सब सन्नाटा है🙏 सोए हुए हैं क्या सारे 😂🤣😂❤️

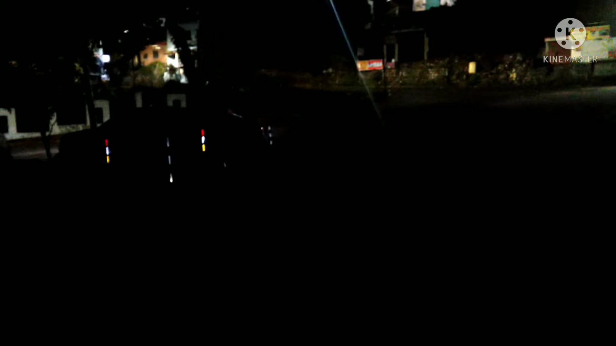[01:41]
किनल रोड के जो प्रिच है एक लगजरी आफ फार्म्स के वहाँ पर जहां भीड़ी रहती है हमेशा और यहां अभी भी सिंसान है दूर अगर नजर डालेंगे तो